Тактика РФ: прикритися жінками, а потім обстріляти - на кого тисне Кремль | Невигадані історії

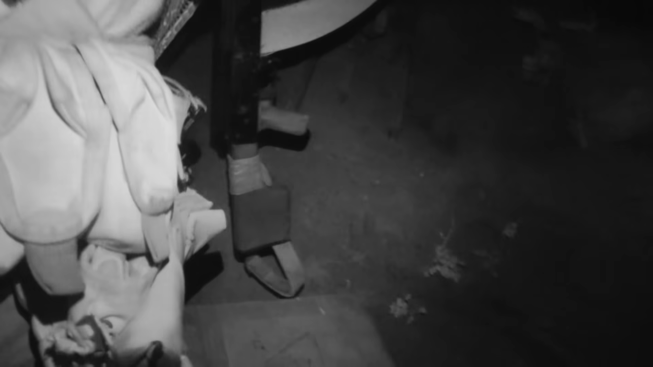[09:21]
Рух окопами практично навпомиски, особливо ближче до нуля. Розмовляти можна лише пошипки.
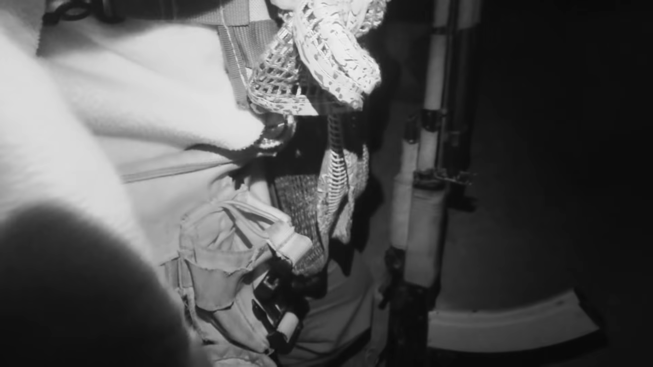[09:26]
На цих позиціях армійців поблизу розбитого Донецького аеропорту до ворога кілька сот метрів.
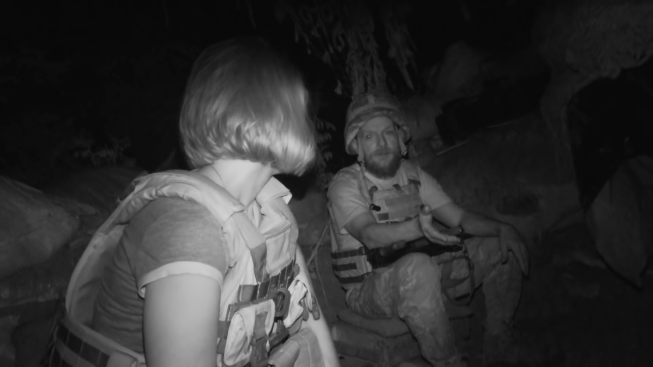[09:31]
Вночі, коли довкола нема тиша, будь-яку розмову чути дуже далеко. Сонячне з рісними дощами літо ускладнило нічні спостереження. Рослинність у полях піднялася майже у людський зріст.
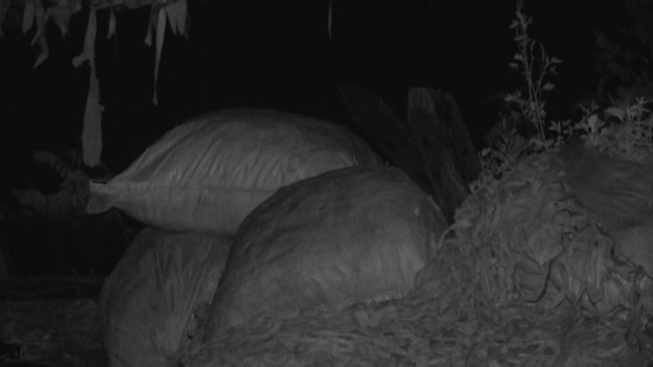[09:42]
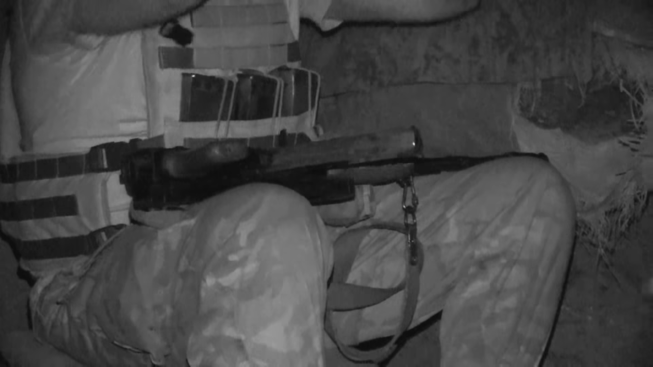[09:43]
І розглядіти щось у тепловізор чи прилад нічного бачення практично нереально. Висовуватися з окопів, зважаючи на малу вістень, тут теж не бажано.
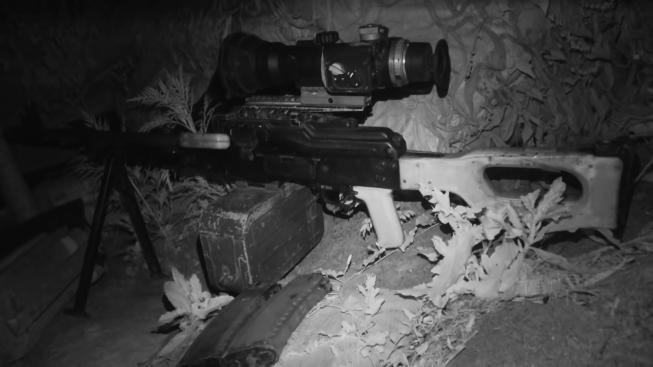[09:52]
Відтак легкими ці чергування не назвеш ніяк.
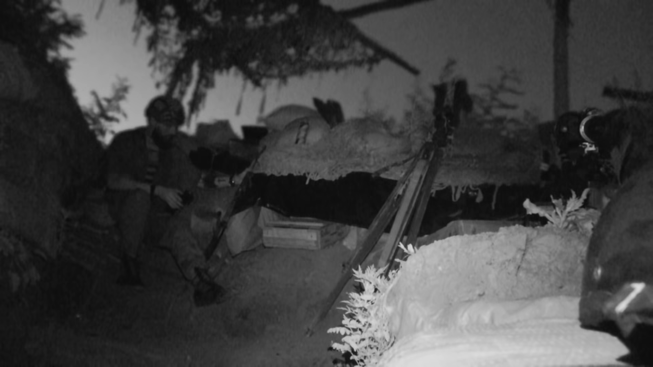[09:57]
Взимку в прилад видно і на кілометр все там, і як вийде.
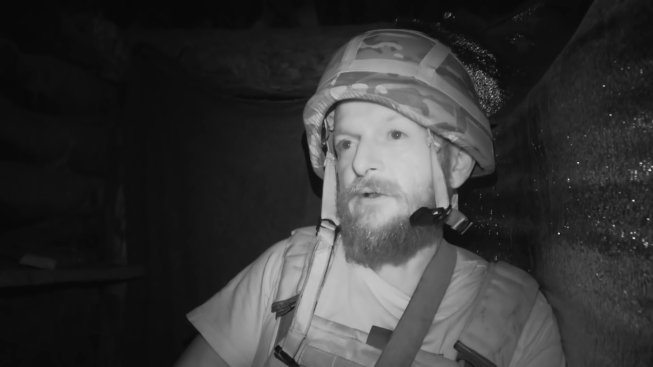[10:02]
Зараз все рослинність, стіна, і, звичайно, що і всі живі тваринки попросили на весь, йожик і всі інші.
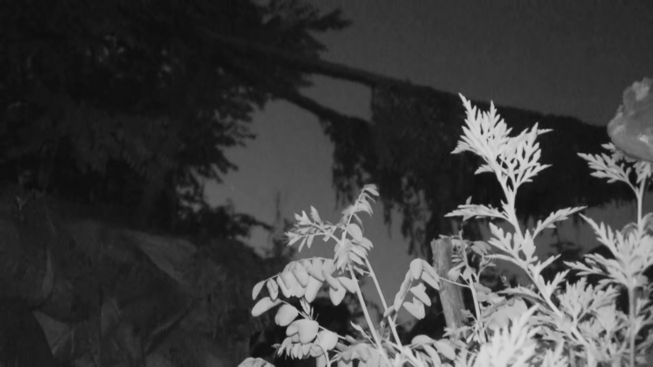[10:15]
Нині найгірший час доби. Четверта ранку, коли найбільше хилить у сон. Але бійці, які на чергуванні, втомленими та сонними аж ніяк не виглядають.
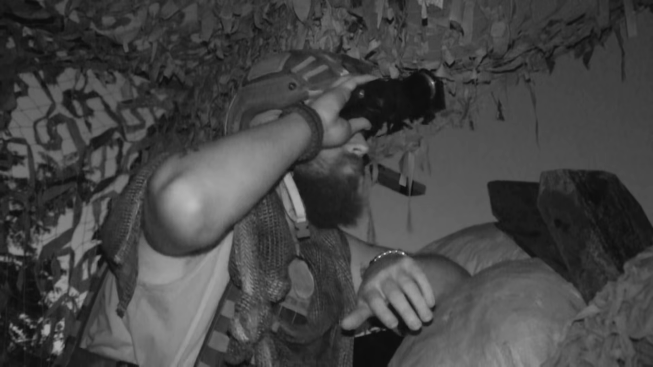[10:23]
Вони відпочили до зміни і нині уважно спостерігають за окопами навпроти.